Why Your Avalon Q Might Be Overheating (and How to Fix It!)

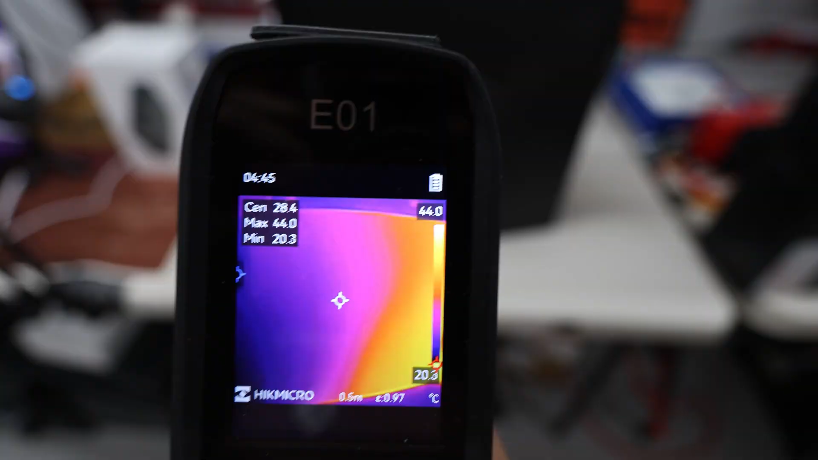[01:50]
On screen: max 44.0°C, min 20.3°C, scale top 44.0°C, scale bottom 20.3°C
So you can see on the front of the Avalon Q, yeah,
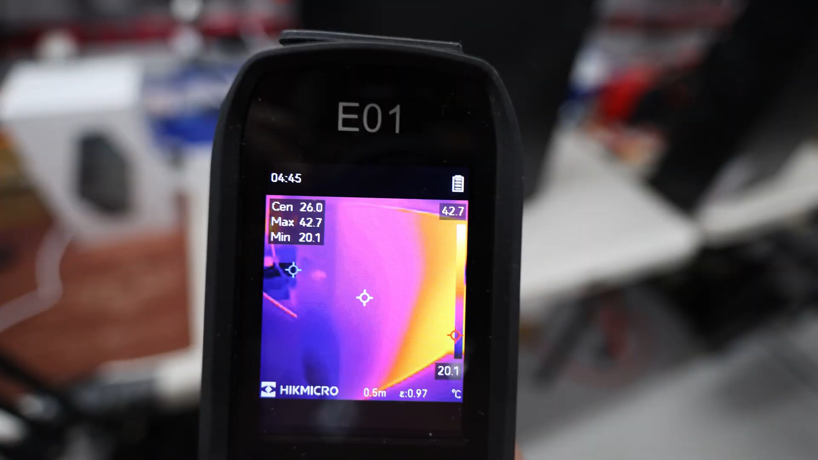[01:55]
On screen: spot 26.0°C, max 42.7°C, min 20.1°C, scale top 42.7°C, scale bottom 20.1°C
there's obviously not much heat there, but when you're going through the back, okay, you can see that a lot of the heat is concentrated, obviously out of the back,
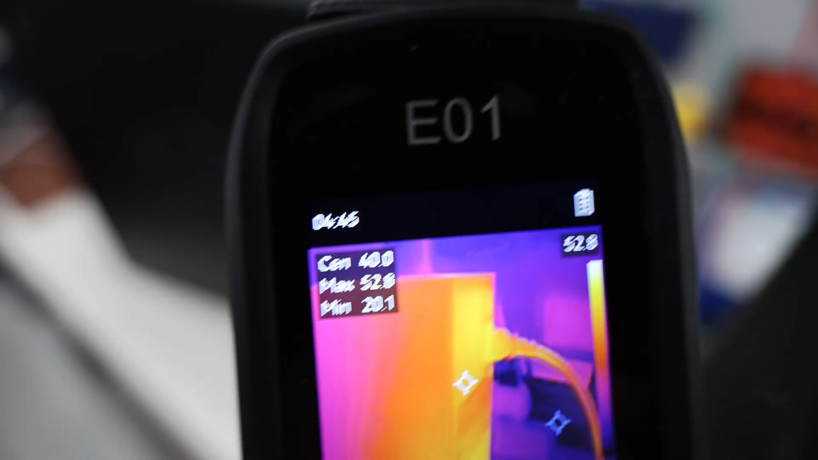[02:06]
but if you look at the top, okay, actually the hottest part of the Avalon Q is going to be down where the hash board is, okay?
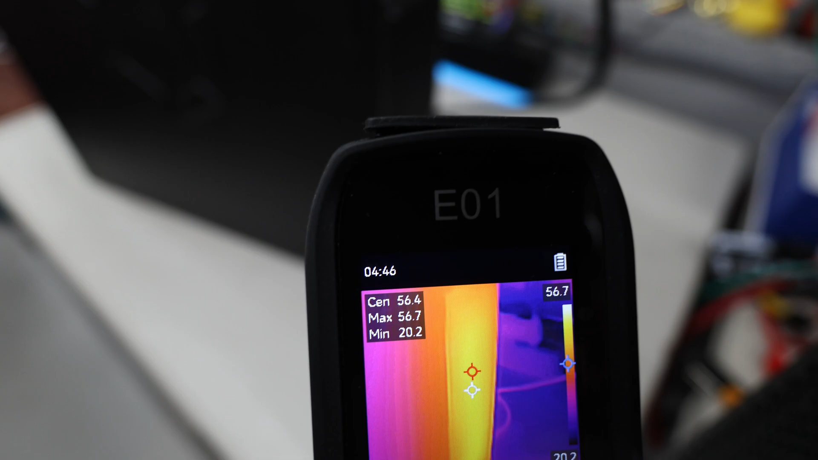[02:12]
So it looks like we're seeing, what, max 57 degrees, this is in Celsius, okay, Celsius.
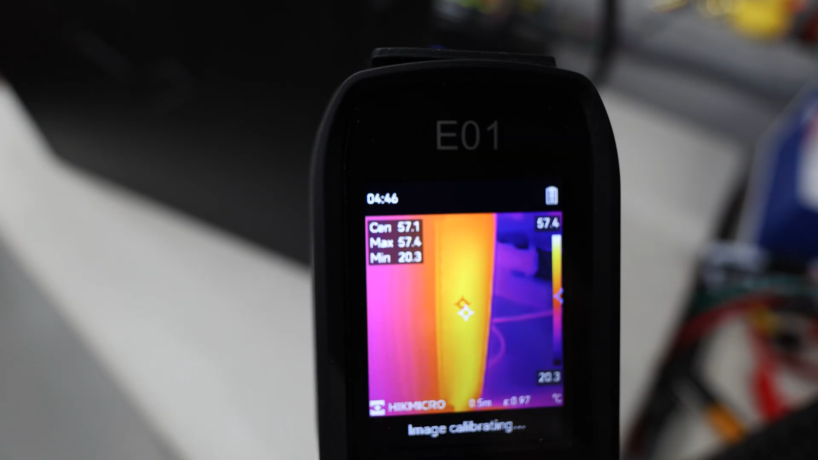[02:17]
On screen: scale top 57.4°C, scale bottom 20.3°C
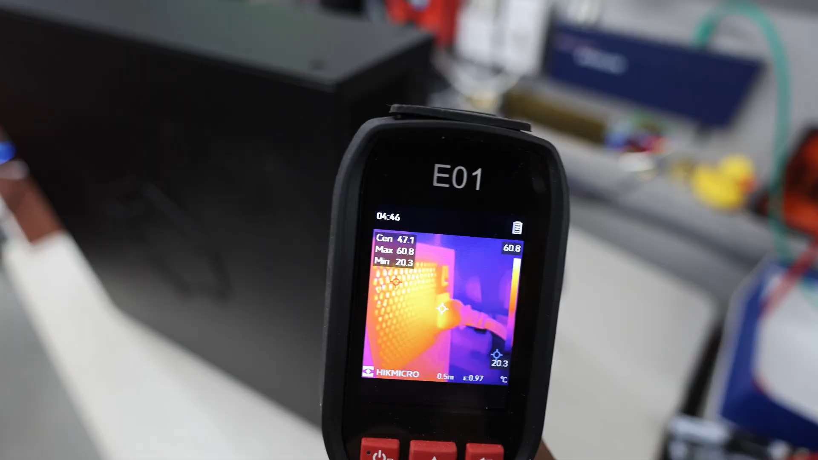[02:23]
On screen: max 60.8°C, min 20.3°C, scale top 60.8°C, scale bottom 20.3°C
But as we go up the top here, right, the power cabling and whatnot is also pretty hot as well, 54,
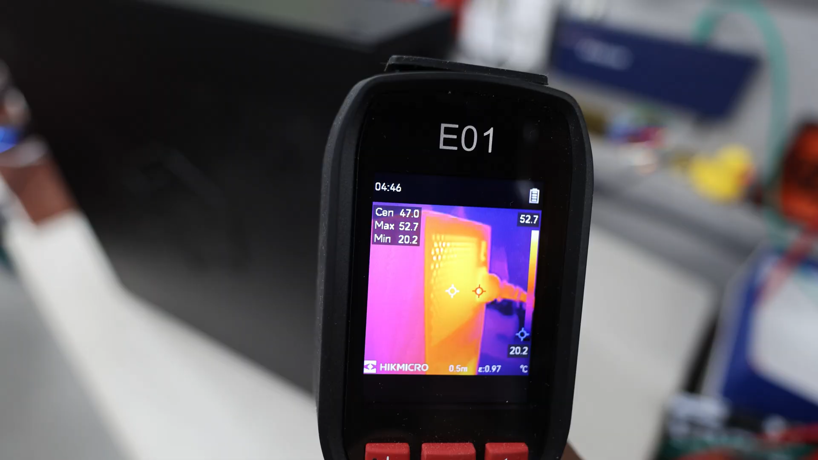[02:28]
On screen: max 52.7°C, min 20.2°C, scale top 52.7°C, scale bottom 20.2°C
53 degrees Celsius, center there shows right in the center 48,
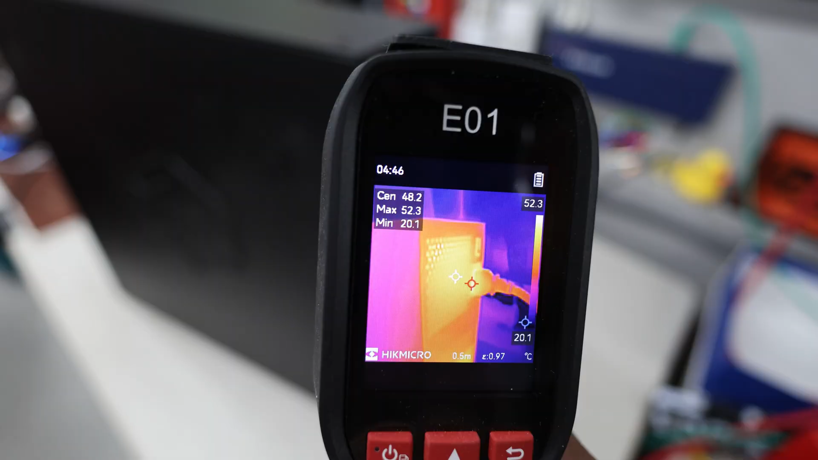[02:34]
On screen: spot 48.2°C, max 52.3°C, min 20.1°C, scale top 52.3°C, scale bottom 20.1°C
47 degrees Celsius in that general area.
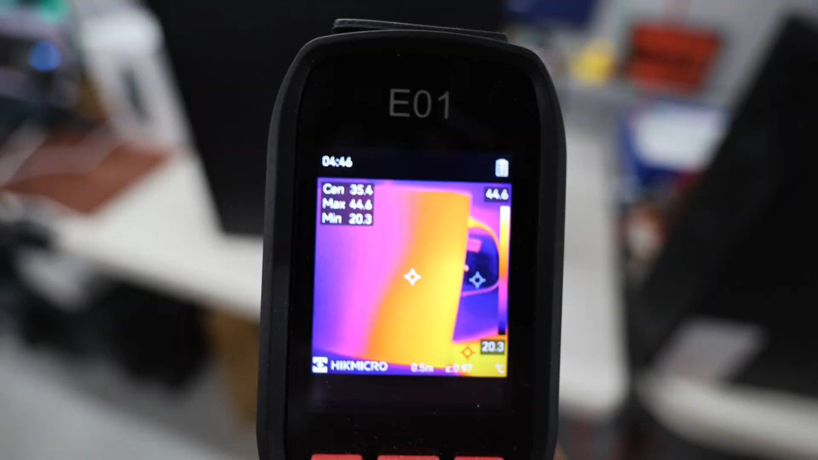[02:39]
So I want to flip it over, okay, we're going to see, all right, I'm going to flip it over and see if that helps and also see if the power consumption drops, okay?
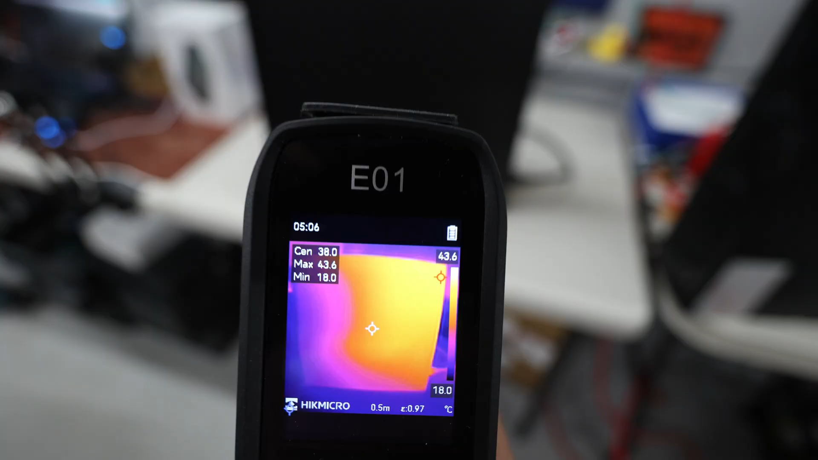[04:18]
On screen: max 43.6°C, min 18.0°C, scale top 43.6°C, scale bottom 18.0°C
going to the top of the Avalon Q sorry to the power supply of
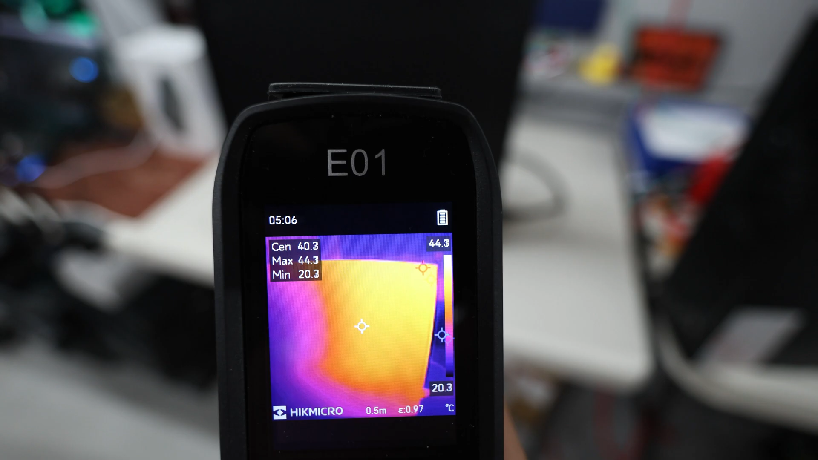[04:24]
On screen: max 44.3°C, min 20.3°C, scale top 44.3°C, scale bottom 20.3°C
the Avalon Q but you can see all the heat is now going to this area here
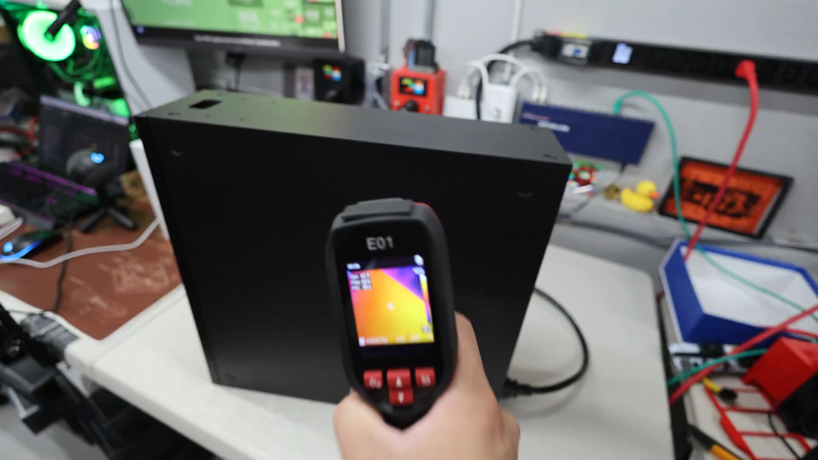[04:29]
right but now if we look at the bottom of the Avalon Q it is no longer you know that hot anymore it's not like heat soaking into the power supply so
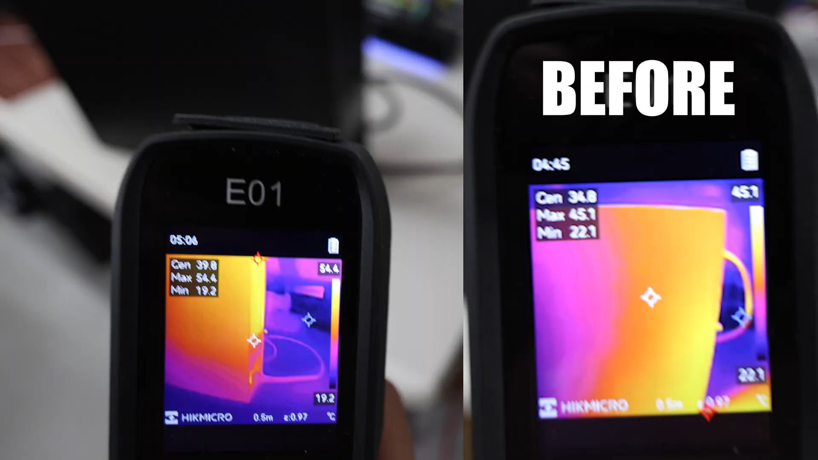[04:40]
it looks like the power supply is a lot cooler it feels like it is performing better
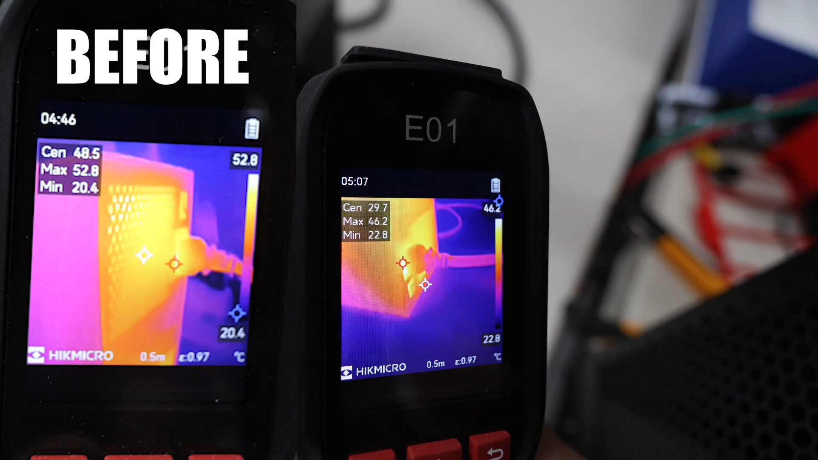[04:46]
for sure than what it was before you know what I experienced the same thing with